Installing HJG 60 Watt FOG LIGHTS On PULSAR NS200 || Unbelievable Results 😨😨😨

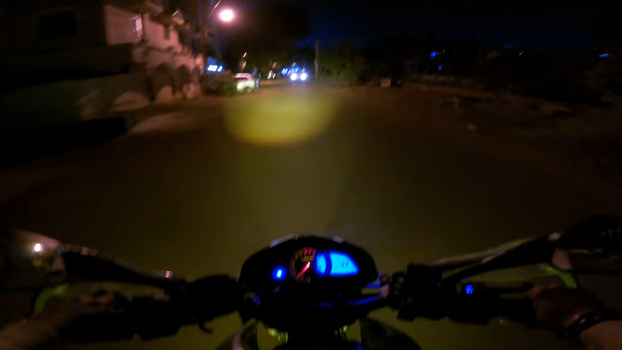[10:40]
लग करते हैं तो वह आप देख के कर वालो पोजिशन की किसी के आंख मेरे चुपना चाहिए आप पर तो अब्वियसली चुबे गई चुबेगा उसमें कोई सवाली नहीं उड़ता है पर यह लोवर जो है वो नहीं चुपना चाहिए लो अगर चुपता है नो तो बहुत इरि�
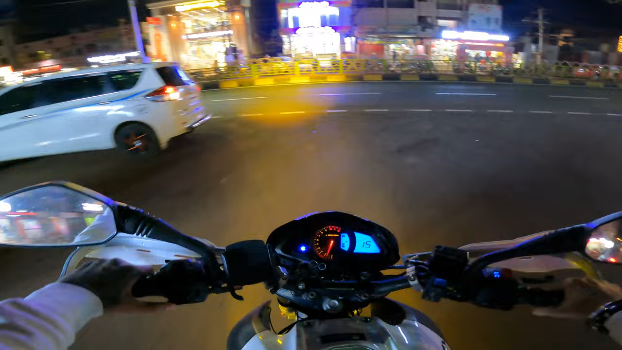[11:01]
वैशन को अप से आउन करूंगा ना तो पावर सप्लाइ जब करता हूं तो पावर सप्लाइ अउन हो जाता है जो हरनेस क्या काम करता है एकदम पावर कट कर देता है यह आपका बैटरी ने खीचले पूरा अप फारनेस नहीं लगवाओ कि तब ही चलेगा थोड़ा एक्स्
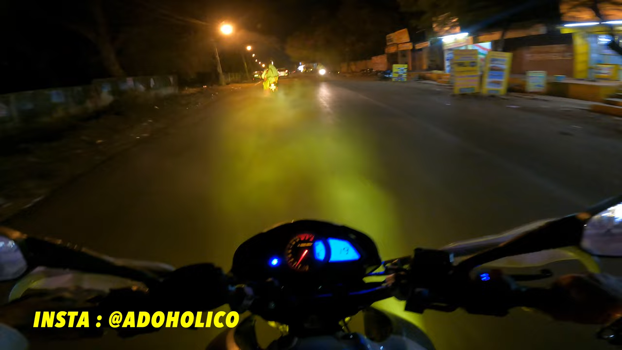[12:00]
मैसेज करो अरे यरे यरे वी धूवां ही दूवां कोई अगशा घबराने का बातिश नहीं है पर देखो तो दूब जो आ जो बेंगलूर से आ रहा था ना यह यह एलो लाइट फॉक
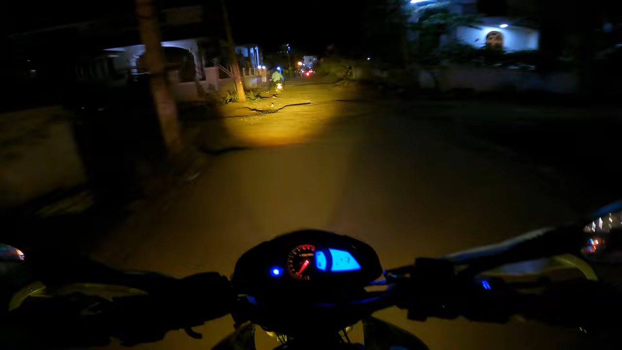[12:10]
को पूरा वसूल है आप मिनी ड्राइब लागेंगे तो तब भी आपको पैसा वसूल है पर आप लाइट्स इंस्टल करो गायडी का जो स्टाउक लेट्स है नो